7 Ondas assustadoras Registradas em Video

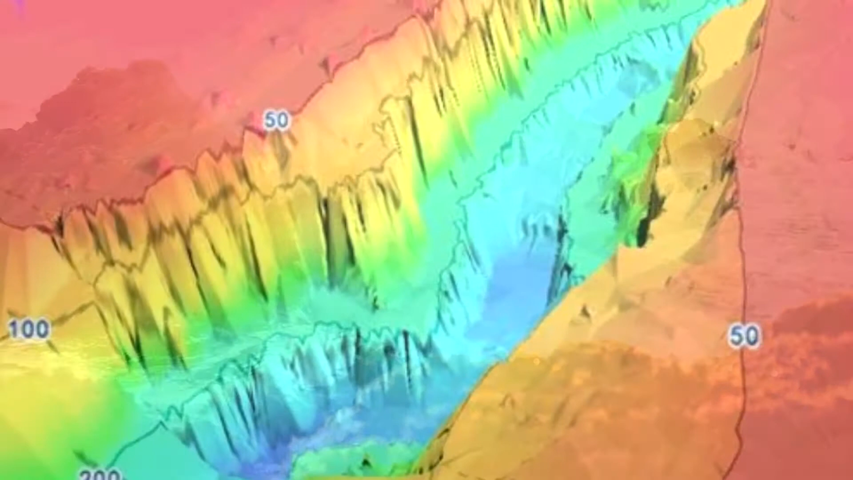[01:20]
Mas Nazaré possui algo que a torna um ponto único na costa portuguesa, uma falha geológica conhecida por Canhão de Nazaré.
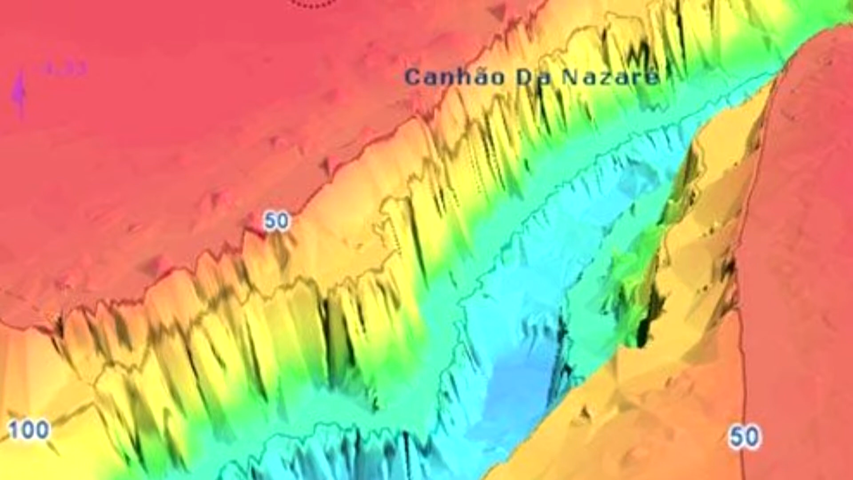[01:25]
A falha tem uma profundidade de 5 mil metros, fundo demais para diminuir a altura das ondas.